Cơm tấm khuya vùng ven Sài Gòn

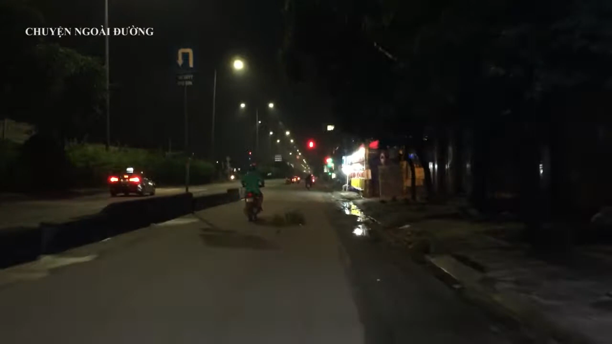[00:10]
Đang đi ăn cơm tấm trên mé của quận 2 Hóc Môn, ở ngay chỗ Nguyễn Văn Quá với chỗ Nguyễn chỗ
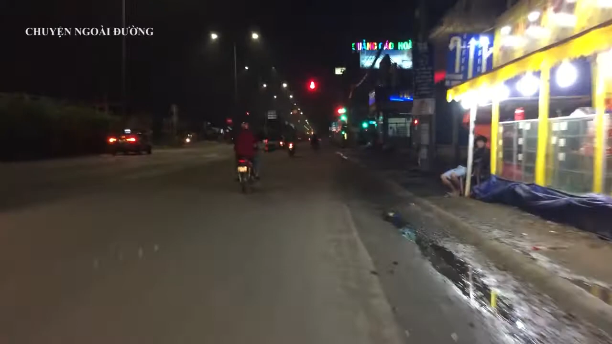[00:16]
Nguyễn Cổ với lộ 22 có một chỗ bán cơm tấm. Anh em xe rất là hay ngồi ở đây.
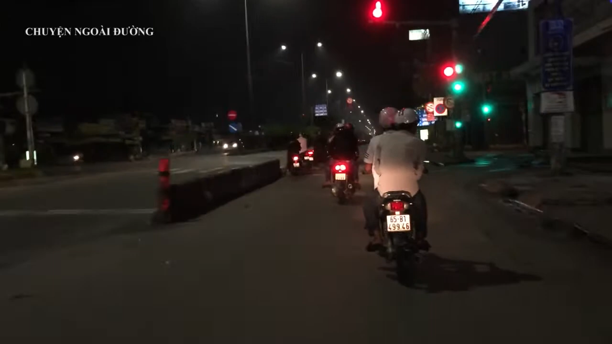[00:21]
Chứ không thì quẹo vô trong
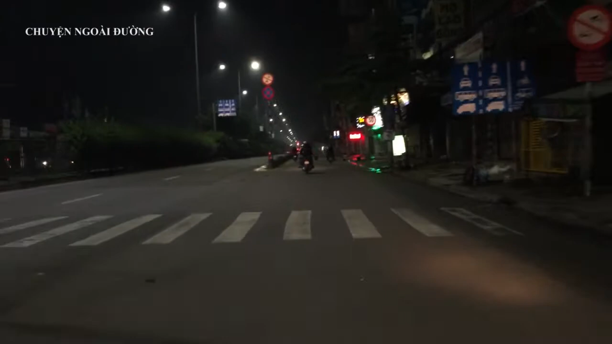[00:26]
chợ Hóc Môn để xem chỗ nào có thì ghé ra. Đang đi nhập nhập
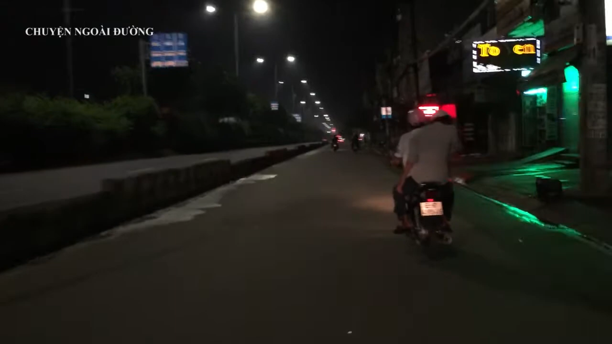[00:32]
đó, chỗ này là chỗ ngã tư Trung Chánh rồi. Đang thấy méo quay lại, đang nước thịt khó bốc lên những gốc cây quay quạt.